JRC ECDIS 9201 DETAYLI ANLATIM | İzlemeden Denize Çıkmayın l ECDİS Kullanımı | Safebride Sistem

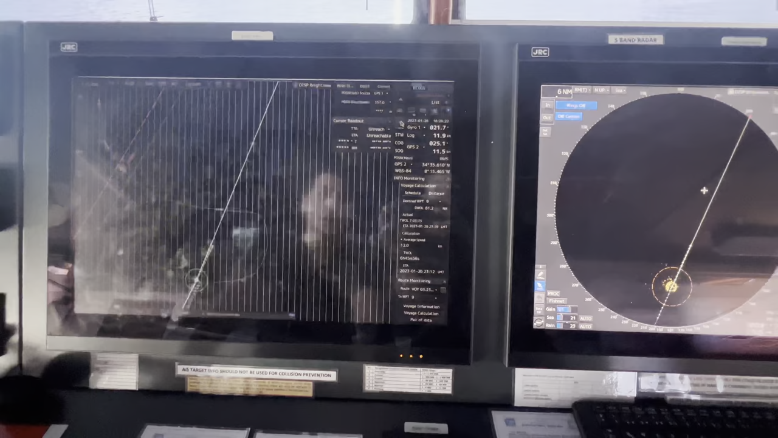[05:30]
Ondan sonra bu tarafta arkadaşlar görünüm seçenekleri var. Gece gündüz ayarlarını yapmamız için hangisi uygunsa ona göre seçim yapabilirim. Burada yaklaşık 6 tane sekme var arkadaşlar. 6 sekmeden hangisi uygunsa ona göre gece gündüz ayarını yapabiliriz. Hemen sağ tarafında parlaklık ayarı var. Parlaklık ayarı 100 veya vesaire tam açık alabilirsiniz. Hemen yanına Adjust the Operational Brightness of the Keyboard'umuz varsa buradan da keyboard'un aynı şekilde ışığını ayarlayabiliyorsunuz. Hemen yanında Maneuver Board sekmesi var.
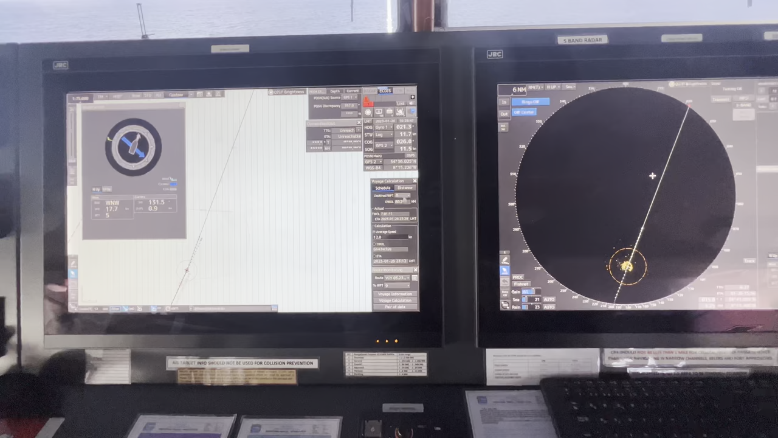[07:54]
Voyage calculation kısmı var arkadaşlar burada. Burada schedule kısmı var. Hangi waypoint'e gitmek istiyorsanız, örneğin 9. waypoint veya kaç diyelim bir sonraki 21, 22, 23 hangisine gideceksek ona göre seçim yaparız. Ona göre mevcut hızımızla varacağımız ETA burada gözükmektedir. Eğer istersem hızımı buradan değiştirip atıyorum 13 yapıp buradan da tekrardan ETA'mı görebilirim. Şu anki rotada işte neler var? Rotayı buradan kaldırabilirim istersen.
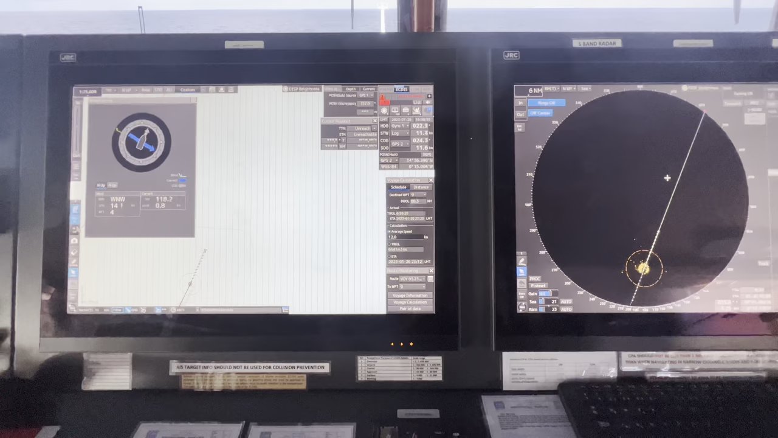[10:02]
Heading'den. Headline'ı ben şimdi buradan kapatabilirim arkadaşlar. Headline off diyebilirim mesela. Truva'mızı kapatabiliriz. Kapattık, açtım tekrardan. Ondan sonra screenshot alabilirim şu fotoğraf imajına tıkladığımda. Ondan sonra draw text graphic object onda harita. Yani şu imaja tıkladığımda imajın üstündeki kalem tuşuna harita üzerinde herhangi bir ekleme yapabilirim. Mesela harita süslemelerini yapabiliriz vesaire benzeri EBLVRM girişi yapabiliriz. Bu sekmeden aynı şekilde rengine kadar her şeyini seçip girişini yapabiliriz.
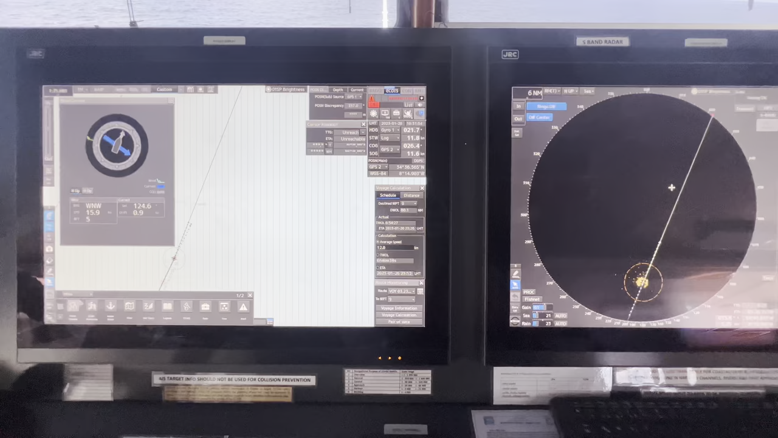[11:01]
Ondan sonra bunun dışında burada oto seçeneğini seçtiğimde tekrardan dataları görebiliyorum arkadaşlar. Tekrardan imleç moduna geldim. Şimdi burada root planning kısmına geldim arkadaşlar. Root planning kısmında yeni bir tane root oluşturmak istiyorum mesela. Geldim böyle imledim.
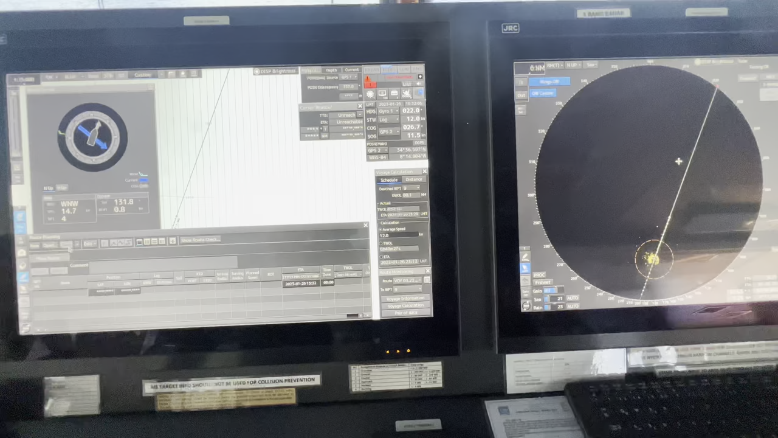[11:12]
Harita üzerinde 1, 2, 3, 4 yaptım. Sağ tıkladığımda rotam oluşturuldu arkadaşlar. İşte rotaya isim verebilirsiniz şuradan tıkladığınızda. İşte comment yazabilirsiniz. Buradan datalarını görürsünüz aynı şekilde. Bu rotanın root check'ini yapıyorum ben şimdi. Duruma göre.
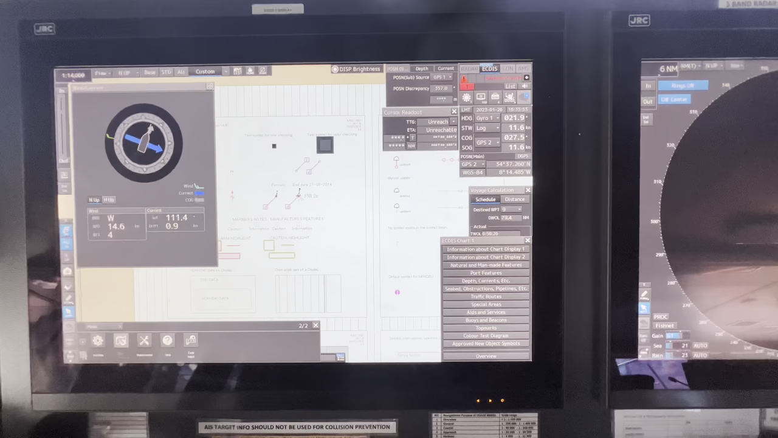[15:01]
Tekrardan game pozisyonuna geldim. Şu chart 1'i kapatalım buradan. Daha sonra user bölümü. Chart tekrardan geldim arkadaşlar. Chart 1'i yaptık. ENC update statüse geliyorum şimdi. Şimdi buradan benim mevcut haritalarımın, sefer bölgeme göre mevcut haritalarımın güncel olup olmadığını alıyoruz. Start waypoint vesaire benzeri. Zatsu. Status support.
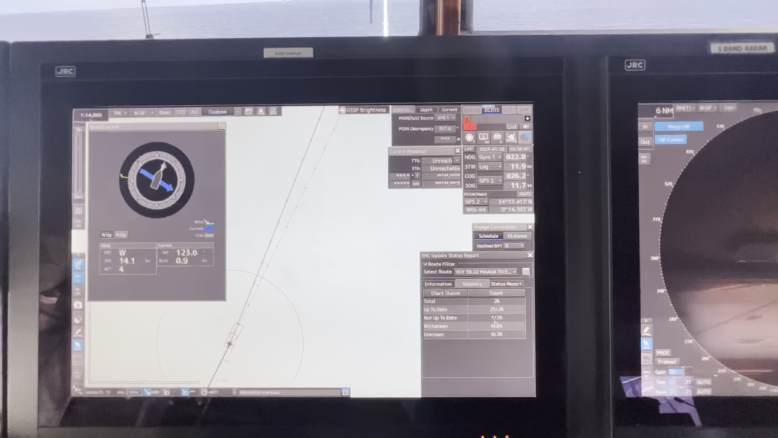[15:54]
No action gerekir. Yani durumumuz kısaca böyle. Summary'de işte mevcut update'leri gösteriyor. Zaten bir tane sipariş edilmesi gerekiyor diyor. Onu da bu şekilde ayrıntılı olarak burada gösteriyor arkadaşlar. Bir diğer kısım chart bölümünü tamamladıktan sonra user chart, yani pardon, chart kısmını daha tamamlayamadık tabi. Manuel update. Harita üzerine herhangi bir manuel update yapacaksak
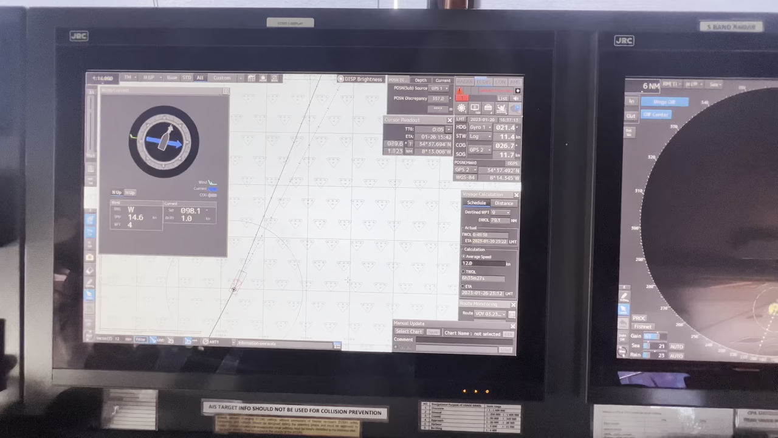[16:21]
ona göre burada işte select chart, hangi harita üzerinde yapacağız, neyi yapacağız, onları belirtmemiz gerekiyor. Oradan bu şekilde yapabiliriz. Tekrar haritaya eski modunu aldım. Daha sonra chart bölümüne gireyim. My port list. İşte buraya arkadaşlar limanları ekleyebilirim. İşte Huelva'ya gidiyorum. Huelva diye ekleyebilirim mesela. Huelva.
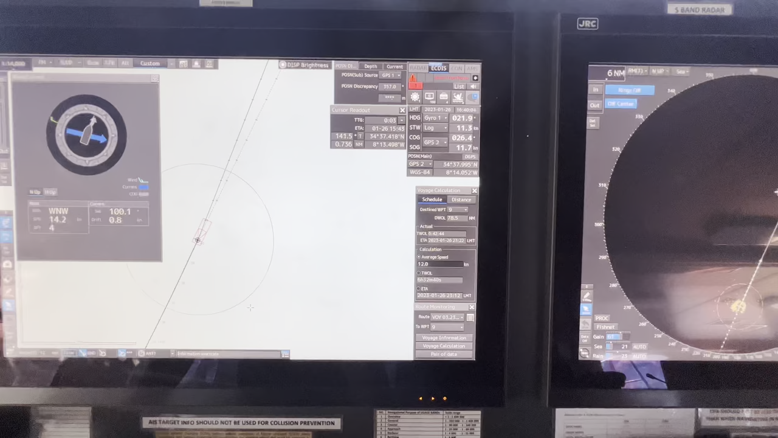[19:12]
O süslemeleri aktif yapabilirsiniz veya deaktif yapabilirsiniz. Veya mevcut seferinizdeki başka bir dosyayla merge yaparak eklemeler yapabilirsiniz arkadaşlar. Gördüğünüz gibi ekdis aynı zamanda hani menülerde çok uzun kalmanızı istemiyor. Çünkü geminin pozisyonunu monitör etmeniz gerekiyor. Aynı zamanda user chart bölümüne yine girdim. Mark line list. Burada nerede ne kullanıldı hepsini görüyoruz arkadaşlar. Hangi sembol kullanıldı, ne yapıldı, nereye şey yapıldı. İşte ne diye etiketlendi. Buradan da görebiliriz harita süslemelerimizi. Şimdi logbook kısmına geldik.